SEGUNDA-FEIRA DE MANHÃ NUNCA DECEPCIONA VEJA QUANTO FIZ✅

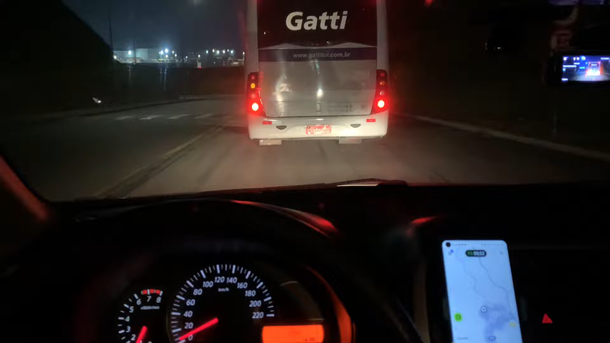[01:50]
E já estou aqui, ó. Cedinho. Correndo atrás aí. Do nosso pão de cada dia, né? Vamos lá, então.
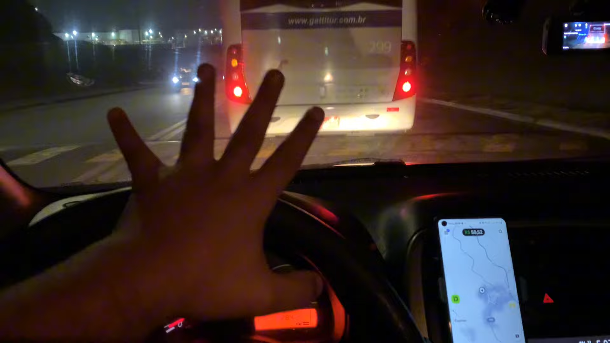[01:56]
5,25. Acabei de chegar aqui na Prologes aqui, ó. Cajamar.
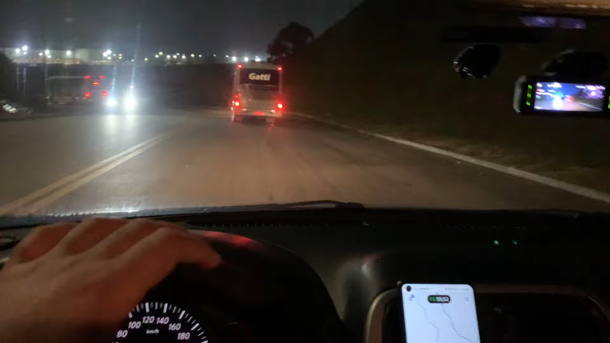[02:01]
59 reais. Corrida bem rápida, né? Só em Anguera aqui. Já vamos tentar pegar a volta. E olha só como a sarifa da Uber está defasada em relação ao 99, né? Estou com a no Pop de 60 reais. Do Jaraguá lá para a Liberdade, 60 reais. E estava rodando... Era para rodar 4km a mais só. Essa daqui acho que deu 27. E a para a Liberdade ia dar 31.